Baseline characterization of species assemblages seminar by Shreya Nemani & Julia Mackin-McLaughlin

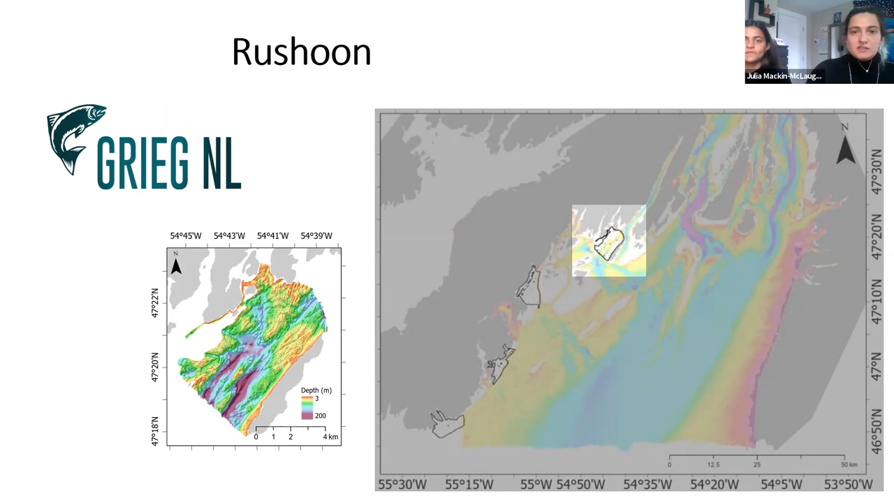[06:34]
but it is set to have salmon aquaculture cages, which may alter this relatively pristine local ecology. The acoustic sonar data that you can derive information on topography of the seabed using a wide swath of sound beams across the track of the boat.
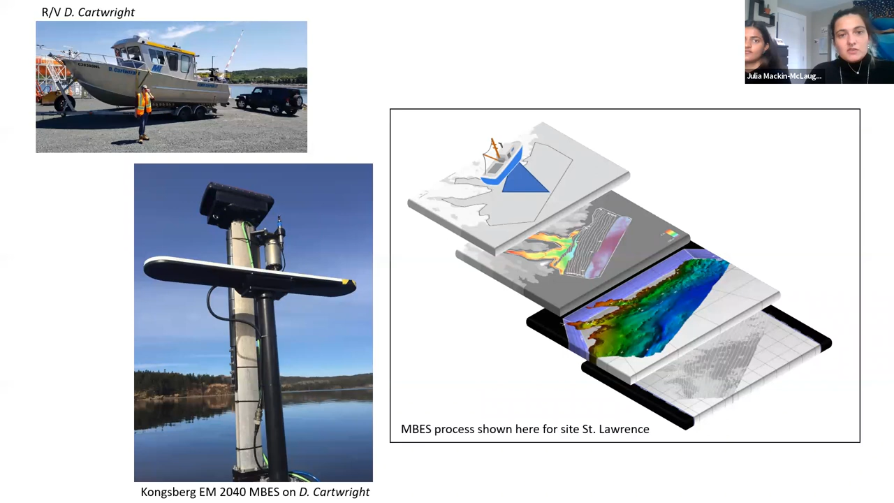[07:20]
The process exemplified in this figure to the right, so the boats going across the survey area, then we process the multi-beam data collected to build, for example,
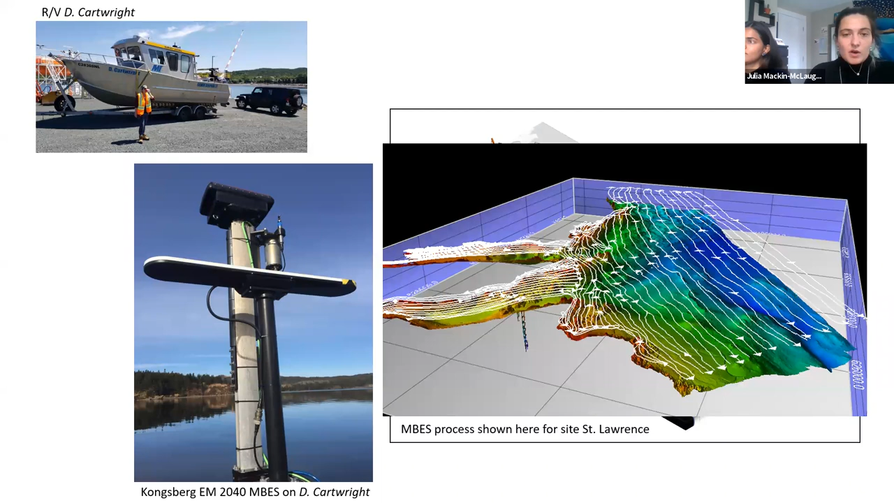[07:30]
3D digital elevation models of the seafloor with some pretty extensive detail of the seafloor topography. It's amazing what technology can do now. And the processed multi-beam data is shown here for each site,
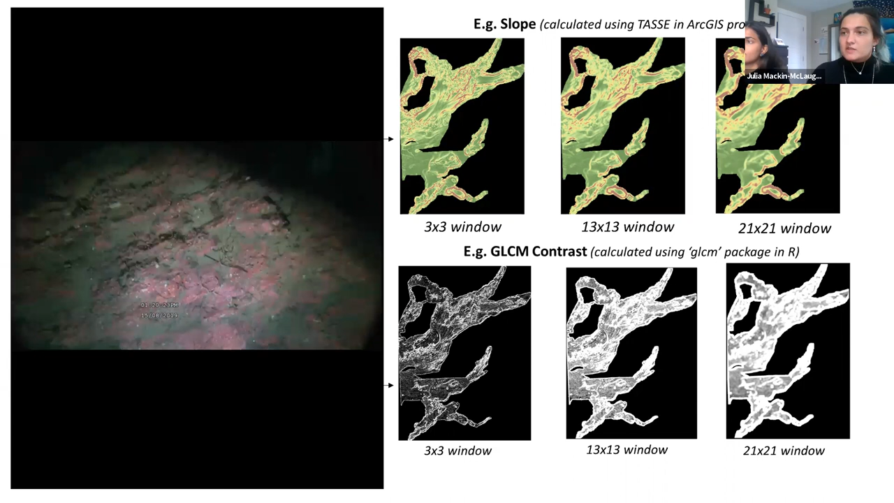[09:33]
like a lot of boulders mixed in with a lot of fine sediment, this may have implications for species presence. As well, greater heterogeneity may be linked with greater species richness. So in this video, you can see there is bedrock, but you can also see little areas punctuated like right there of fine sediment.
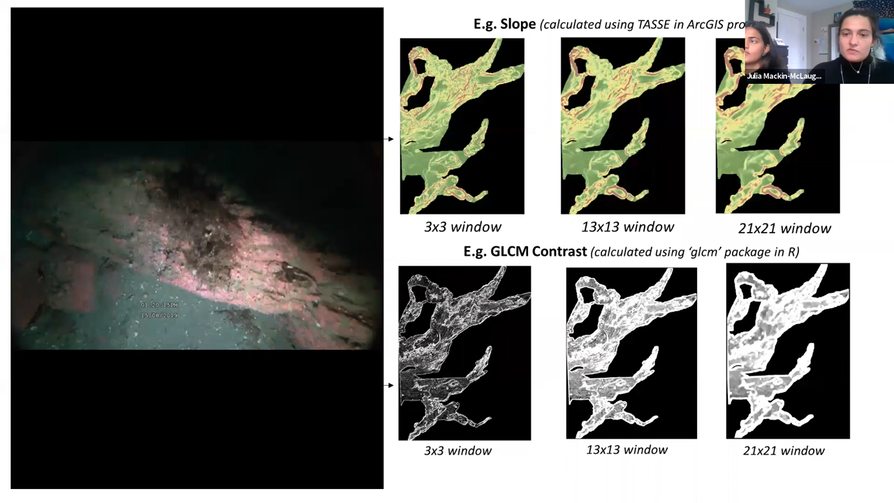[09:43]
In short, these derived physical characteristics are not direct drivers of species-environment relationships, but they do offer measurable proxies that help explain the ecology of a local area.
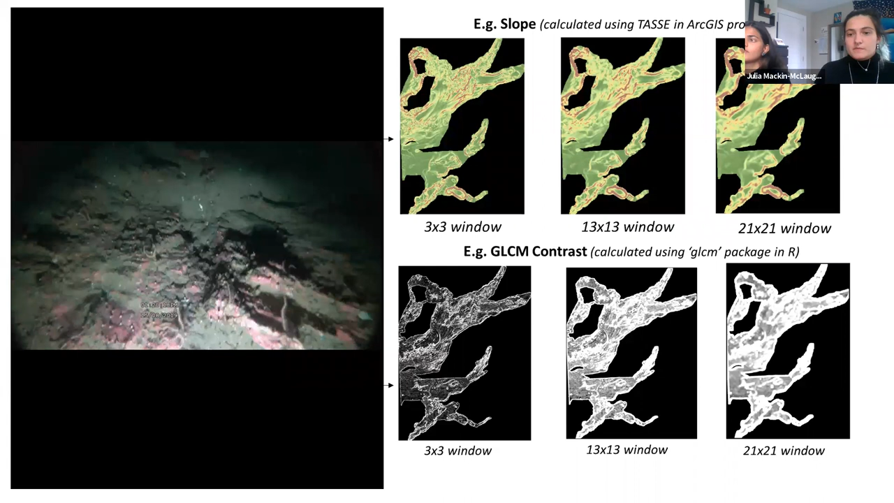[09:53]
Also, here we see an example to the right of the increasing window sizes used to derive features across multiple scales, using one of the survey areas as an example.
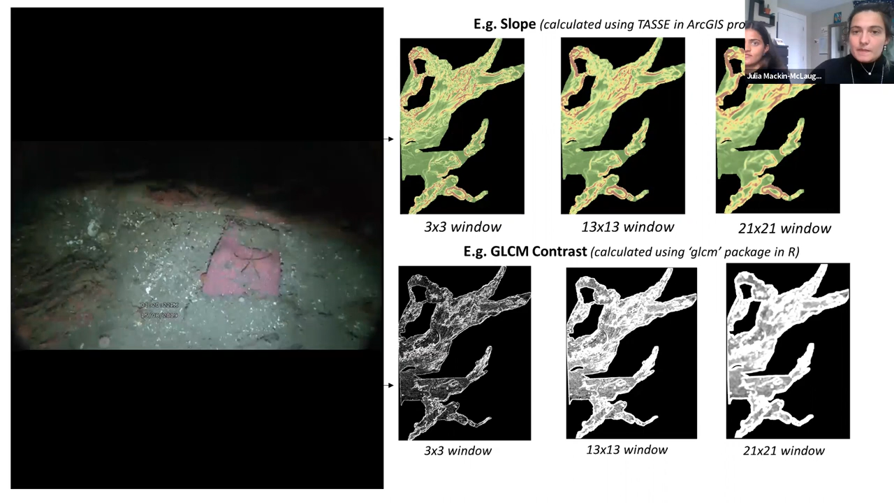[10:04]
Why this is important to use a multi-scale approach, integrating information from multiple analysis scales, is because it captures both fine scale and broad scale variability of the seabed terrain.